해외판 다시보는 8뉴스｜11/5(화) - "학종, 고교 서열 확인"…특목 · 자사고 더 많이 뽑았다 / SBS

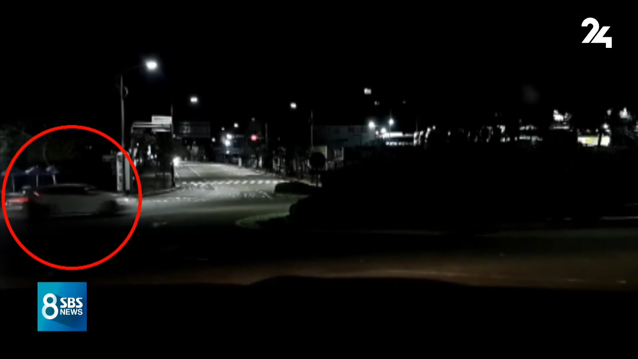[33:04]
음주 단속이 한창인 도로에서 한 승용차가 경찰관을 지나 달아납니다. 순찰차가 다급하게 달아난 차량을 뒤쫓습니다. 세우세요.
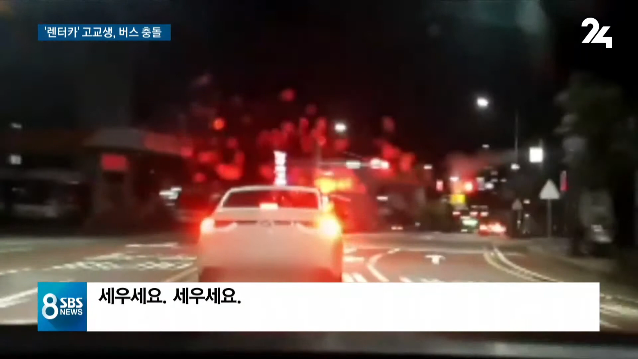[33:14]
도주 차량은 멈추는가 싶더니 순찰차가 다가오자 다시 엄청난 속도로 달아납니다. 하지만 주차된 차량과 부딪히고는 중심을 잃고 마주오던 버스를 그대로 들이받습니다.